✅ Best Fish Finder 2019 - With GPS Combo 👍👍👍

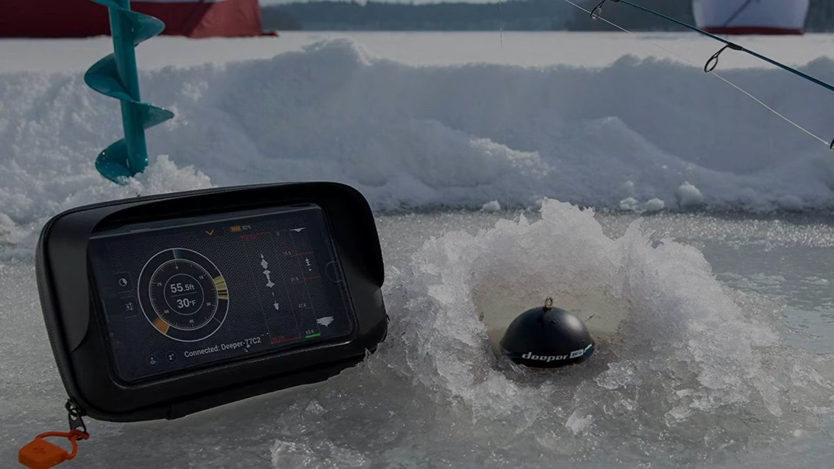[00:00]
On screen: depth 55.5 ft, water 30°F
I am going to review the best fish finder in the market for this year.
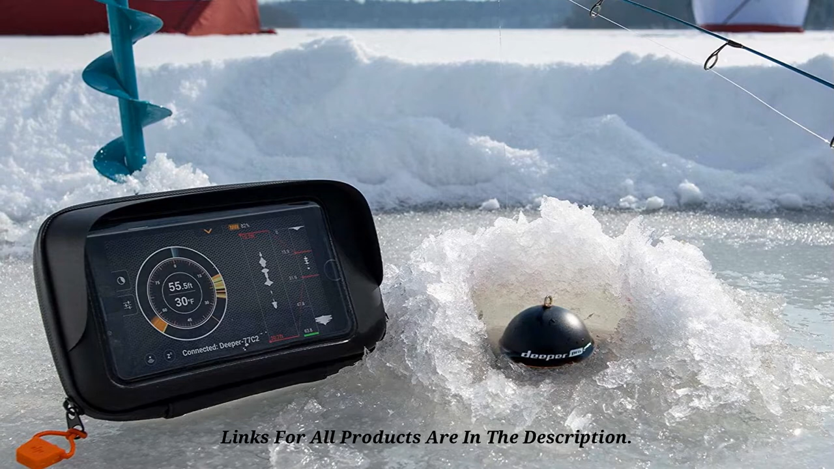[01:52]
Its self-generated Wi-Fi signals can connect to your smartphone, and it has dual beam scanning for shallow and deep waters. At number 2, Raymarine Dragonfly Pro Fish Finder.
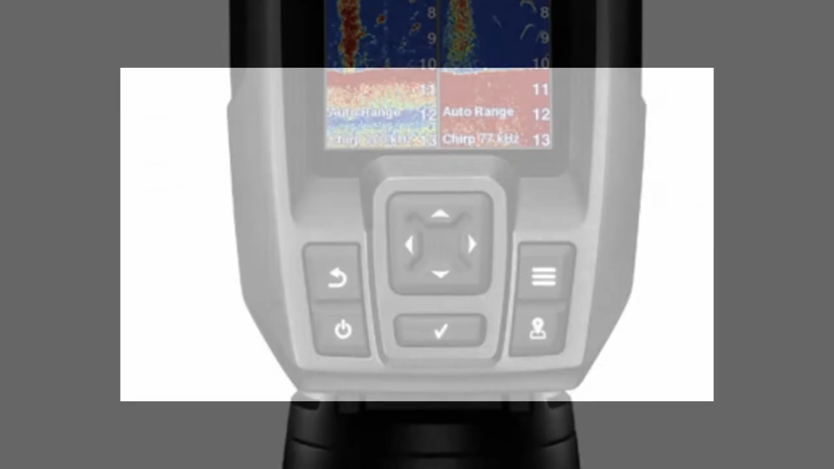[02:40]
It allows you to mark your hotspots so you can return to them later,
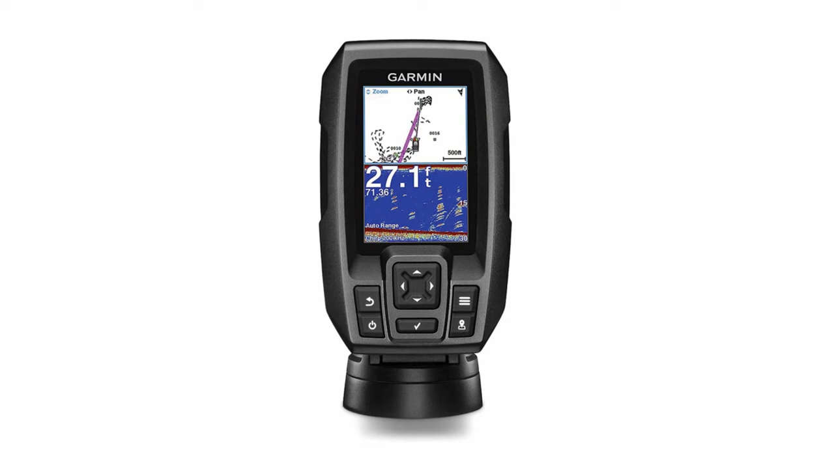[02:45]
and also to share routes and other data with other people.